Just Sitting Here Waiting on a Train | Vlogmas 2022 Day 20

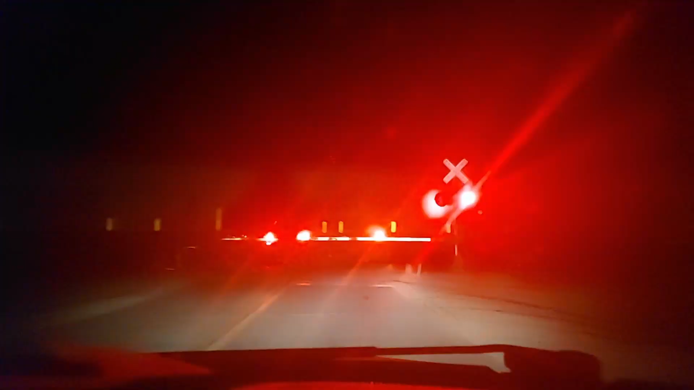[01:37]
Ended up getting stuck behind the train on the way back, right before getting into slabs.